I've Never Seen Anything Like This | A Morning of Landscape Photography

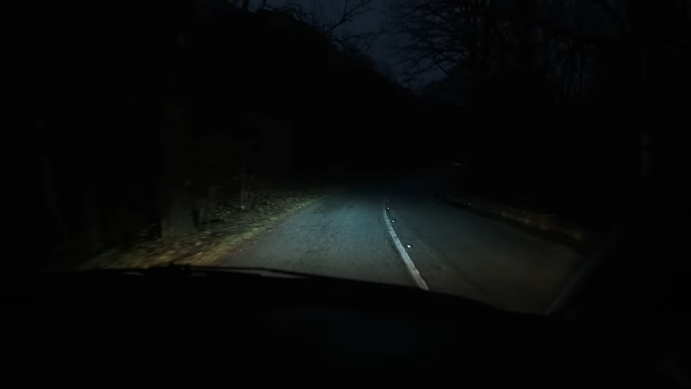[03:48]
Well, the mist and fog is not as widespread as I'd hoped, but there are pockets,